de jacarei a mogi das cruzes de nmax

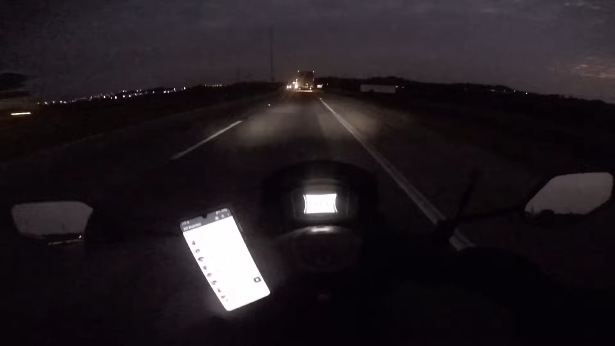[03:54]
Mas lá é mais mato ainda Ó, tamo aqui, mano 80 por hora Mais ou menos 80 e pouco por hora Vamos lá, tia fazendo na faixa dos 40, ó Bom pra caramba, né, mano? Vou meio que na manhã Não vou correndo muito, não? Vamos embora
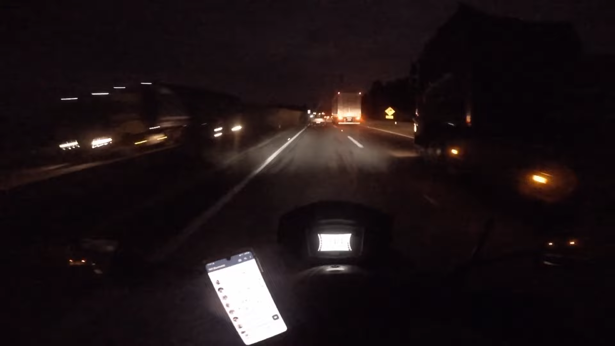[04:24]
Isso que eu falo pra vocês, galera Nos vídeos Você fazer A moto andar mais Ou você ter uma moto mais forte Num momento desse aí, ó É, passou a segurança Atrás da carreta ali, mano Ia vindo uma carretona atrás Ah, fi, nem perdi tempo A oportunidade que eu tive de Atrapassar Eu já meti marcha Perigo pra caramba Então aqui vamos Eu vou entrar aqui à direita já
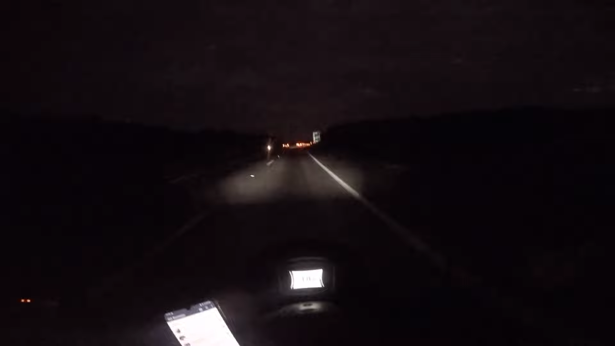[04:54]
Aqui tem a fundação casa, mano Tá na placa que tá ali A Guararema à direita Eu vou pegar a estradinha de Guararema Pra Mogi Tem A fundação casa, se não me engano É um presídio, né De menor, né Mandar até um salve Um abraço pra minha amiga Rodrigo Silva Trabalhou um tempo aí Tinha um parceirinho meu Que morava do outro lado da pista, mano Sempre vinha aqui Trazer ele Buscar ele aqui
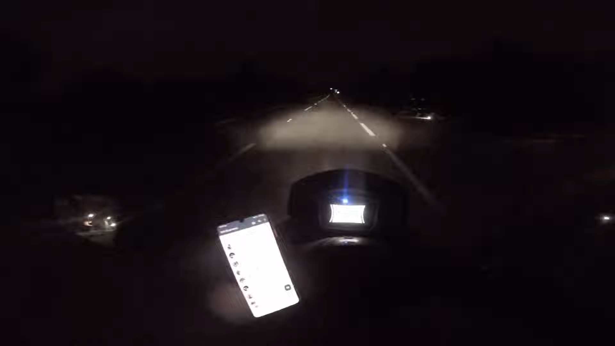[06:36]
E a Carvalho Pinto Se eu não me engano Ainda vai cruzar a Carvalho Pinto também Vambora, vambora Rodovia Carvalho Pinto Tá à direita Vamos continuar aqui
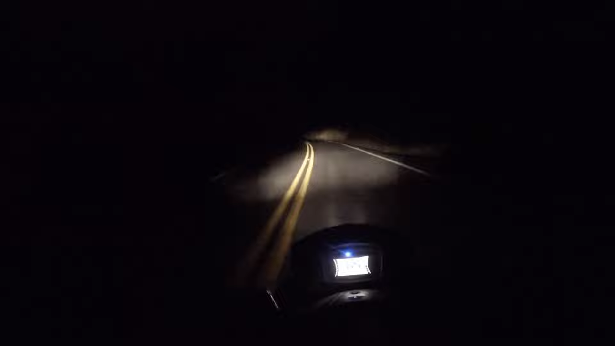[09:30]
Rodei muito aqui já Estradinha aqui, cara Fala pra você Pessoal que pegava os busão Jacareí Mogi Pra fazer faculdade Na... Se não me engano é o MC Acho que é a Universidade de Mogi das Cruzes Os caras pegavam muito Essa estradinha aqui Aqui é a estradinha de 60 por hora Devagar Não dá pra correr, não De noite perigoso também
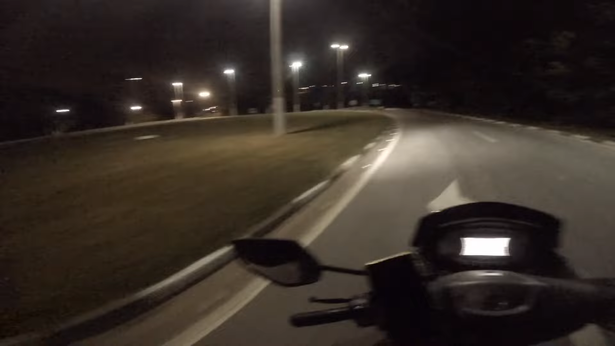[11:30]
Tipo umas estátuas Assim, chique Um negócio da hora Isso aqui é a outra entrada Que dá pra entrar na cidade também Escuridão danada aqui, mano Breu danado Hoje é sábado, galera Sábado da noite, mano Tá bem movimentadinha a estrada, viu Acho que esse trecho Jacarei e Mogi aqui É muito movimentado, né, mano E tem umas paradinhas também Tipo umas lanchonetes Na beira da estrada,
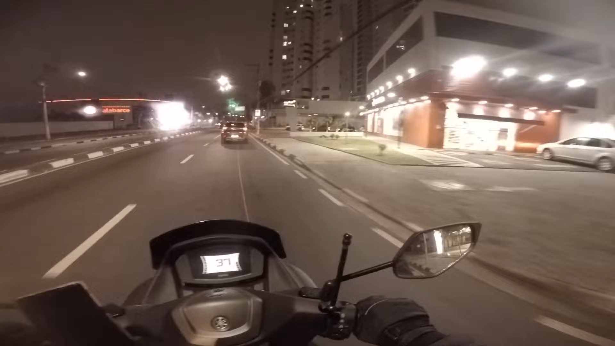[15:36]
É isso aí, galera Chegamos aqui em Moji Agradecer a vocês que acompanhou Se inscreveu, compartilhou Mais um videozão Beleza?
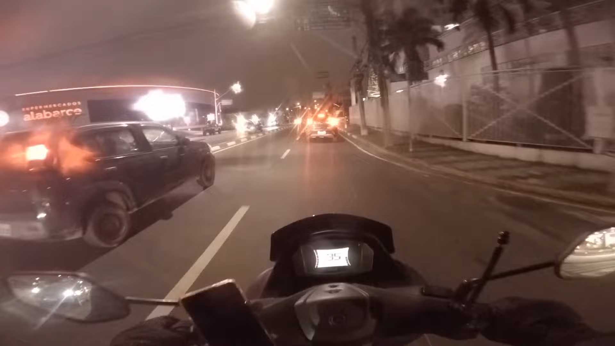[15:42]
Vemos suave Estamos tranquilão Deu aí uma hora Mais ou menos aí 50km Tamo aqui perto do shopping já Marquei com... Onde que eu marquei com carinho aqui Espero que... Não tem que pagar acionamento, mano Quando eu vim aqui Não precisa pagar,
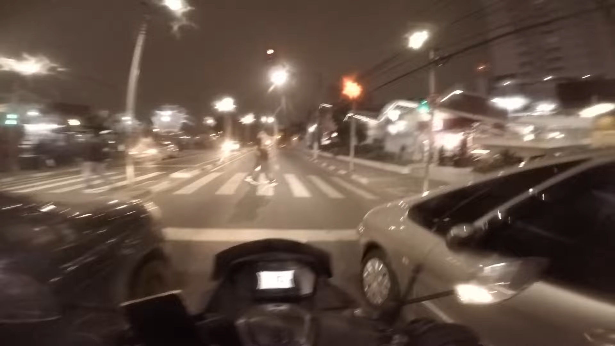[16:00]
não O lugar que eu parar já é ali Vou contornar ali, ó O Habibs aqui Tipo uma galeriazinha aqui, mano Tipo uma galeriazinha aqui, ó Nos comérciozinhos aqui
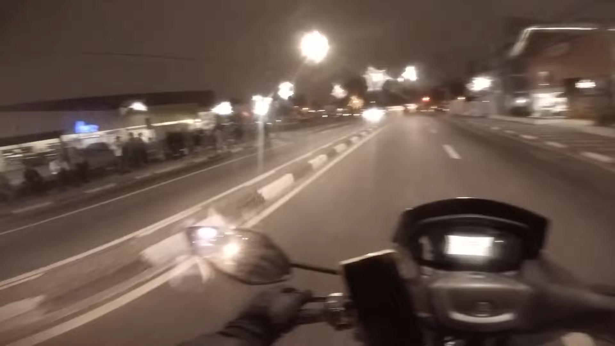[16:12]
Ele tá fechado, mano Não tá aberto Atrás aqui do Petson Que a gente vai encontrar Aqui é o Shopping, mano Shopping de Moji Aqui é o Habibs Tudo bom, querido?